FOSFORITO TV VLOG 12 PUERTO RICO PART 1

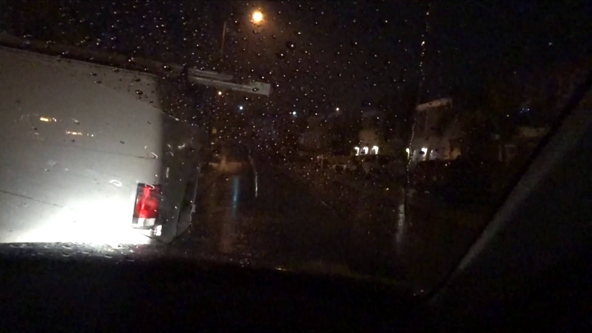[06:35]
La lluvia está tan fuerte que no queremos salir del carro porque no nos queremos mojar. Isabel se quiere mojar. Sí. No. Sí. Después te moja.